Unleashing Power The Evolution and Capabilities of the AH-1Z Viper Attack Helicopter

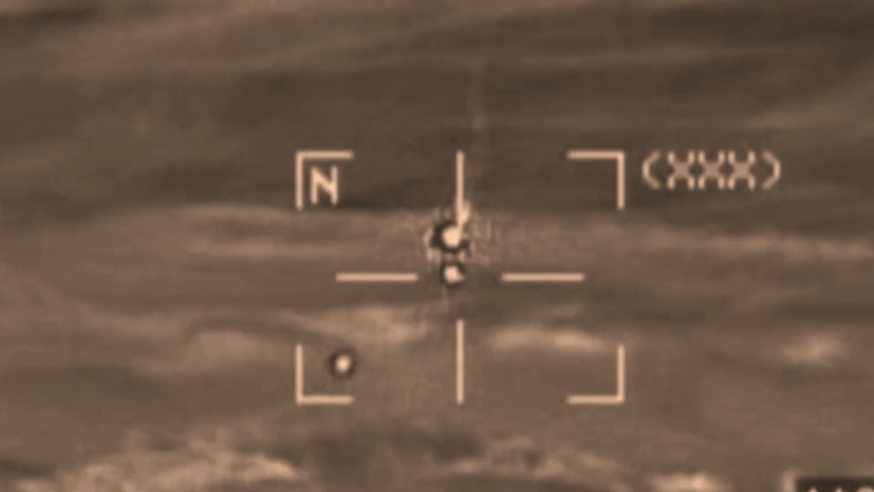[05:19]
Onboard systems also provide data to allow for more precise firing of unguided weapons,